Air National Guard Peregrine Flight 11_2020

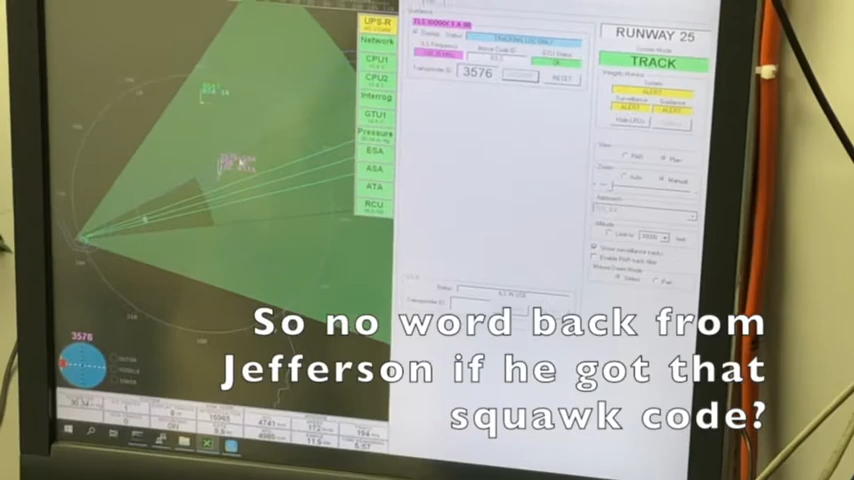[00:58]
Squawk cook. Jeff? I switched the bull lane to the center runway. Awesome, thank you.
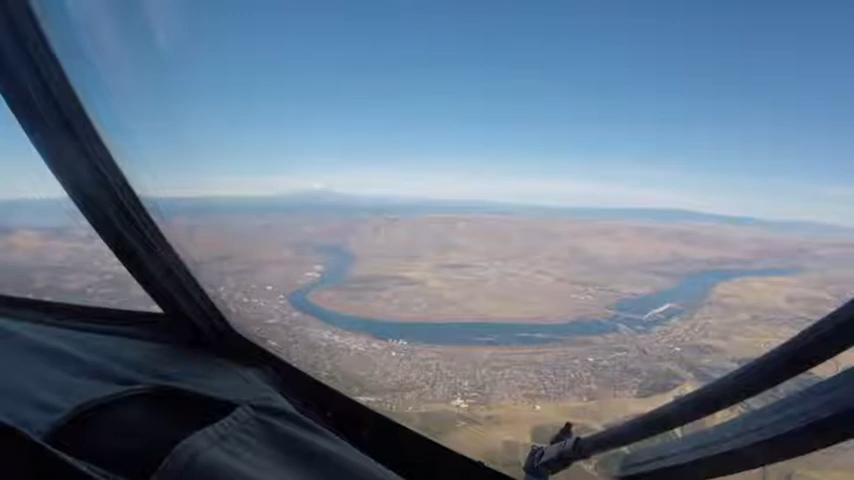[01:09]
Check the frequencies, we got the right numbers. Okay, 109, 10835. How far out are you guys gonna go?
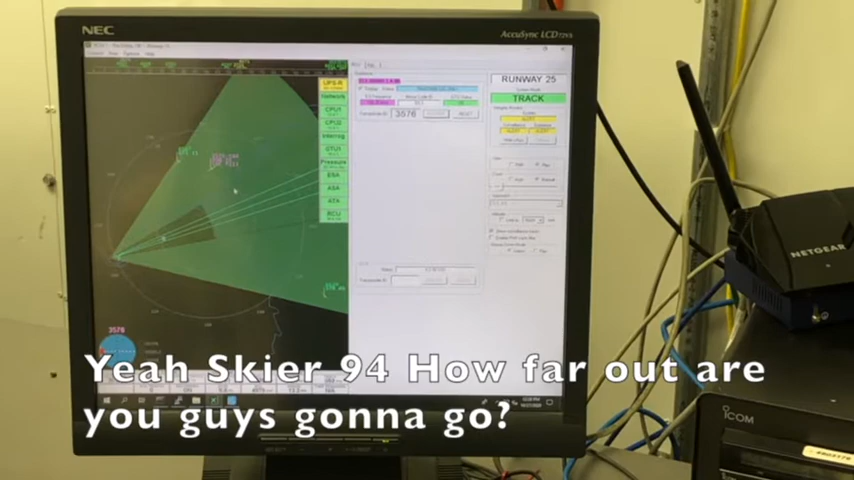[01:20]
We're about 6.5 miles out to the, just out here. Say that's right. Except,